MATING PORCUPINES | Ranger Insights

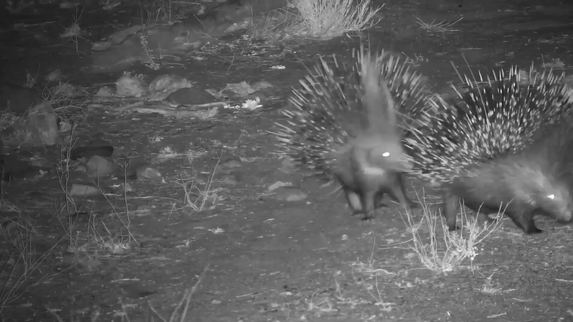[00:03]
absolutely incredible sighting on the cameras of something very rarely seen in person in all my years on safari out in the field never seen that happen alive of course it's the great benefit of the cameras being so unobtrusive we can witness these incredibly natural behaviors without